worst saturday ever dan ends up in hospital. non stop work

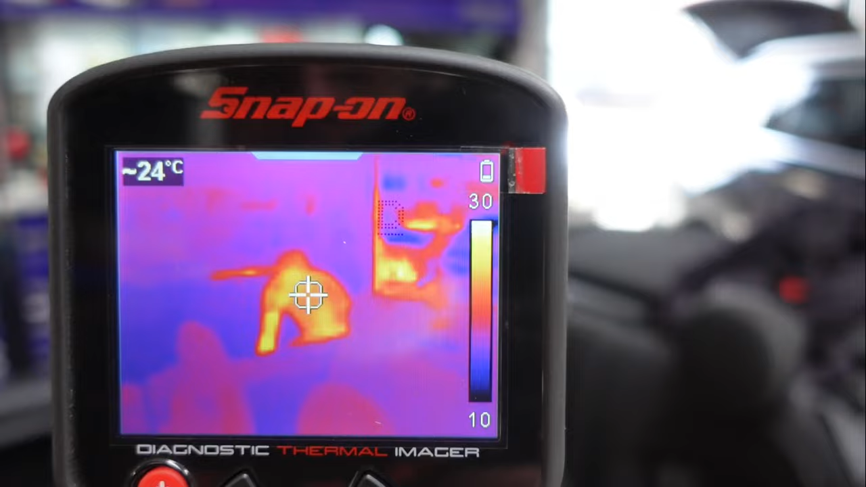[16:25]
On screen: spot 24°C
for checking out how hot my work colleague is, whether he's over his operating temperature.
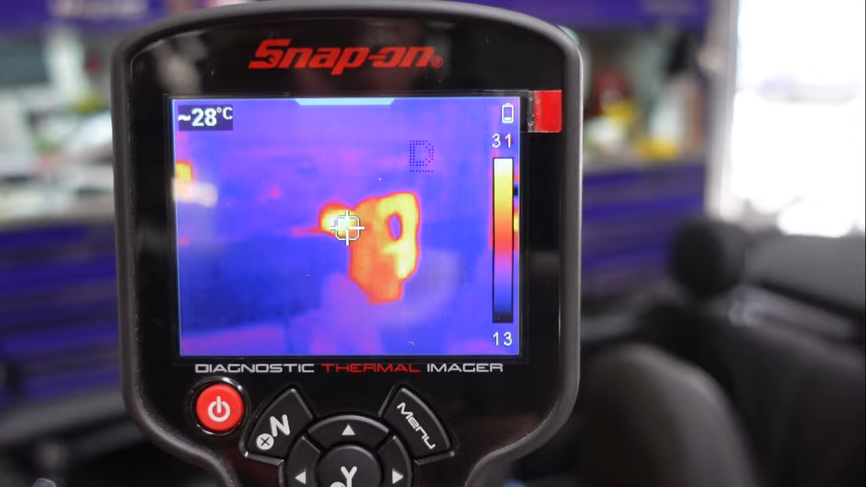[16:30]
Hang on, do that again. Yeah.
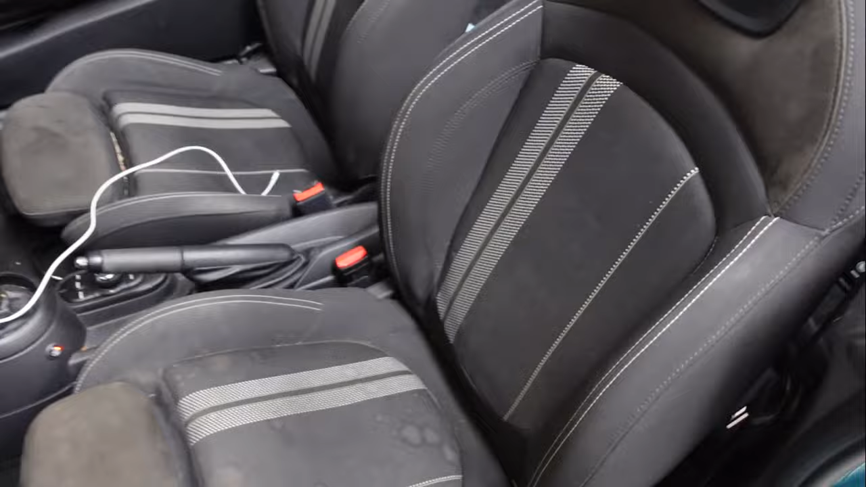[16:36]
But we can actually see, there you go, look, you see the heating pad that I've just fitted in that seat.
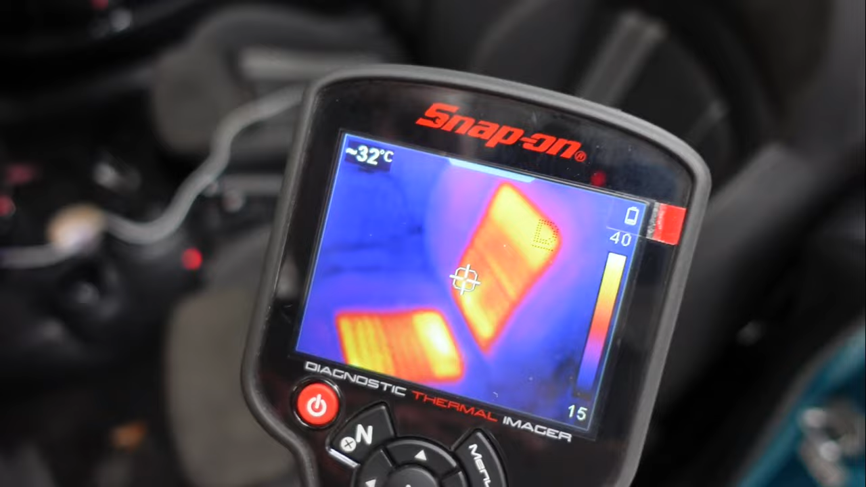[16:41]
So it shows you that one over there is obviously cold because that's not got a heated seat in it, and this one does.
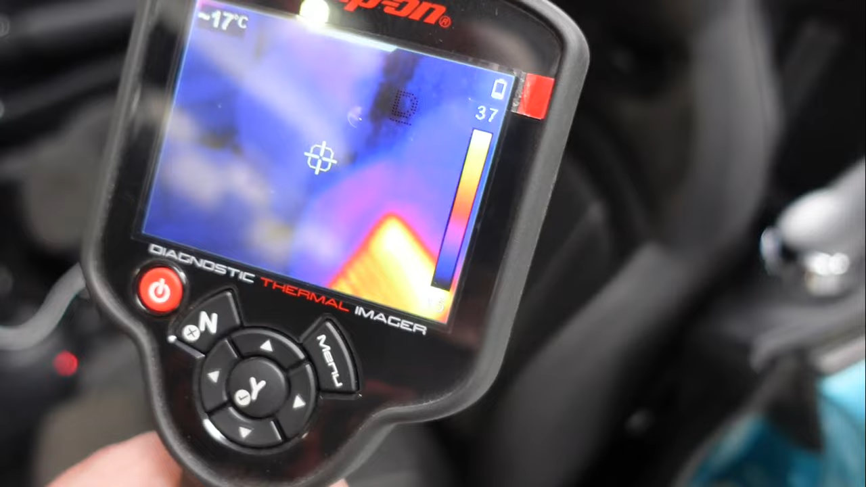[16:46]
So that one will keep the lady nice and warm. That's no, a good way.
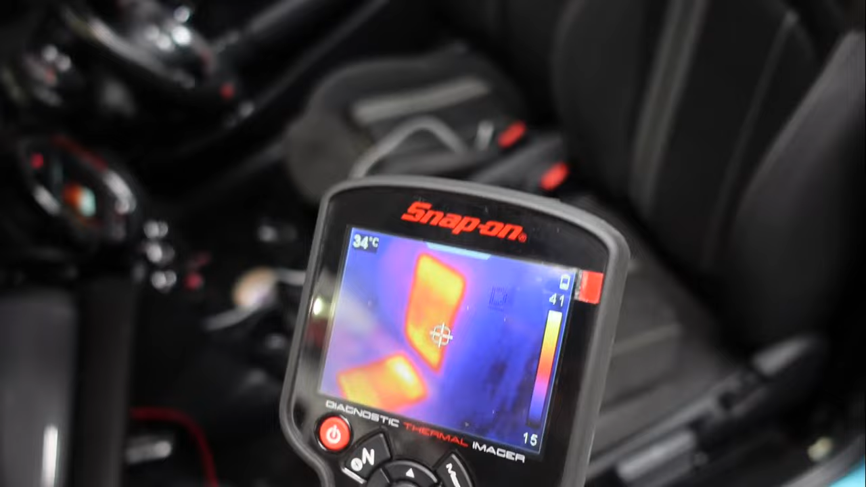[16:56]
On screen: spot 34°C
Oh, fucking hilarious. But there we go. So yes, a purchase that was actually
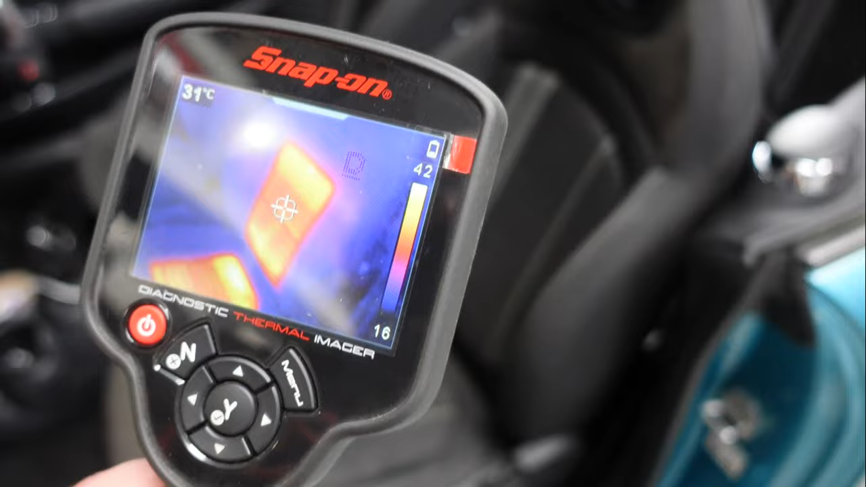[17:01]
On screen: spot 31°C
worth it, because I can do stuff like this and see if it's actually working right. Happy days.
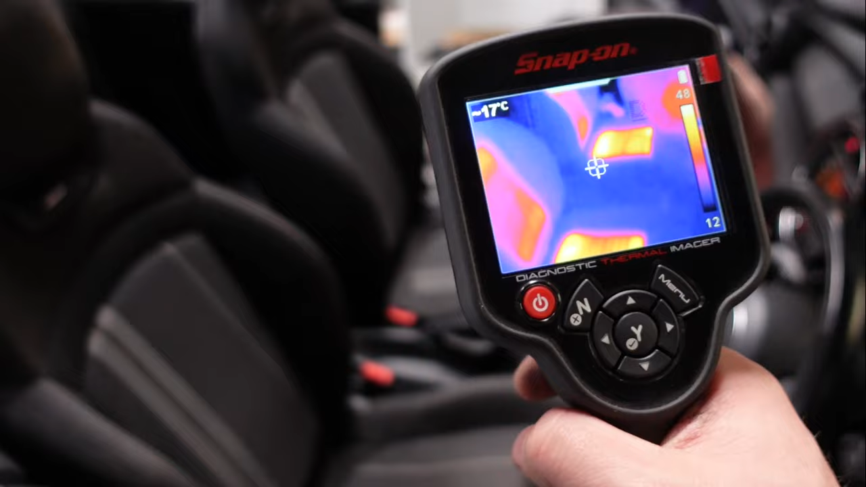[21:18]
Look at that. Both of them? Both of them are on. Back one's warming up slowly.
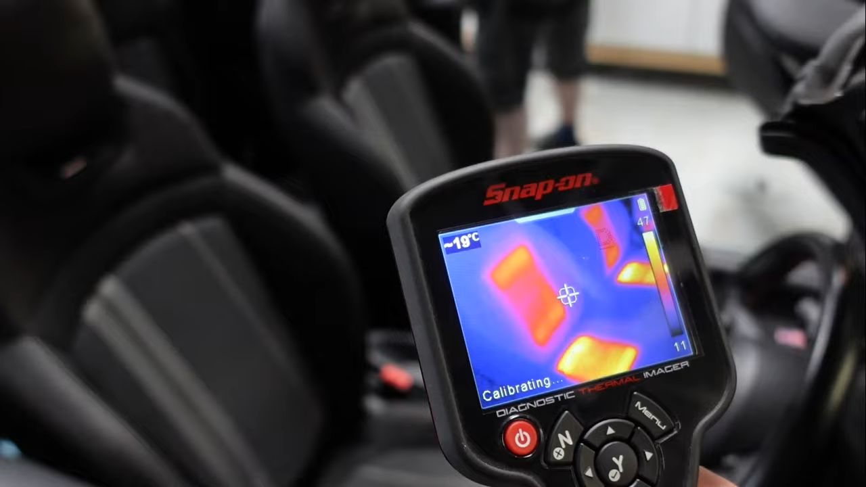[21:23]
The seat base is obviously already warmed up.
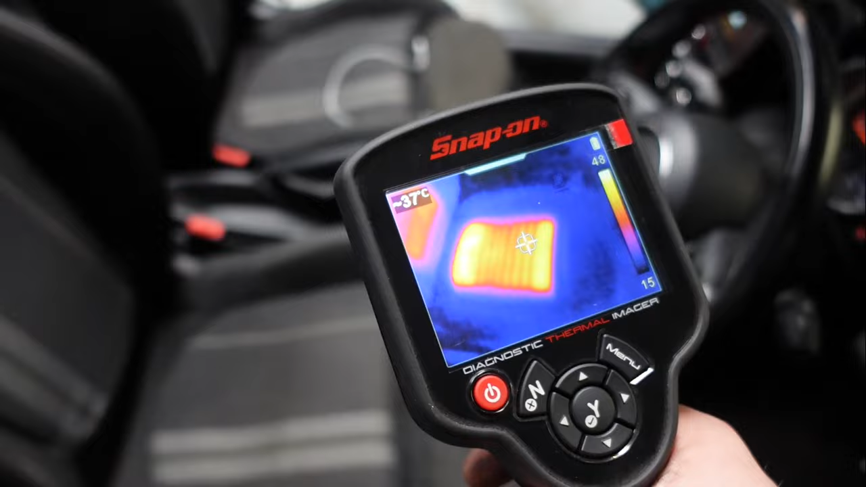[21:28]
That's it, yeah. So yeah, there you go.
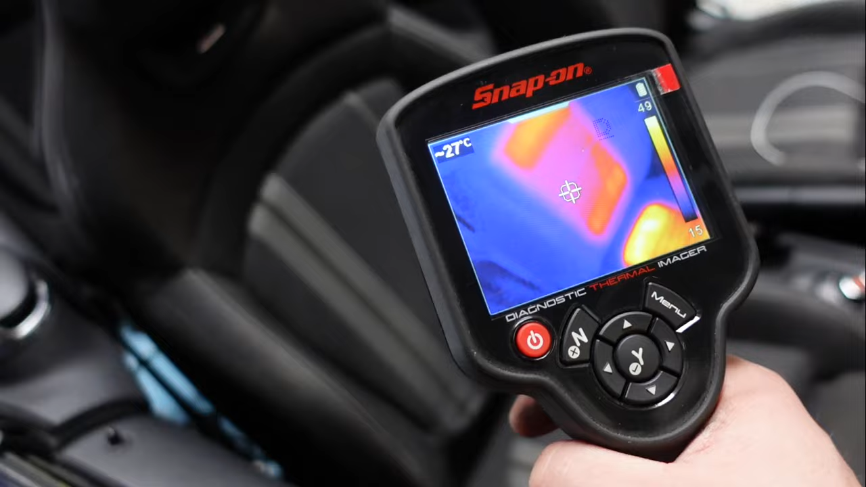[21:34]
So that is the heated seats done. Two little controllers in the middle.
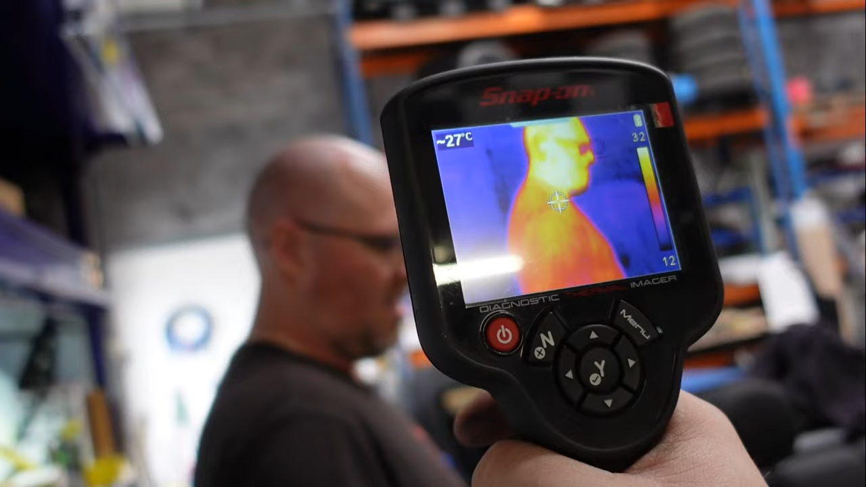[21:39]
Look at how cool this guy looks with his glasses. Oh, look at the claret.
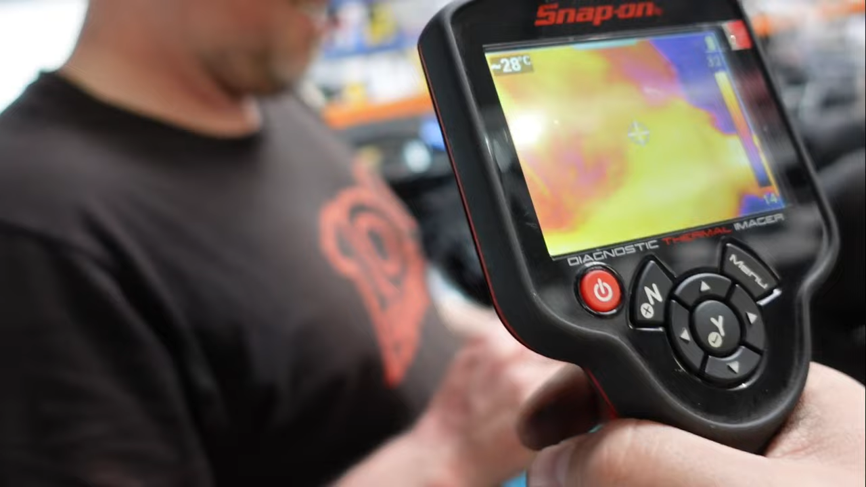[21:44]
Oh, look at the claret on HD. In HD and thermal imaging.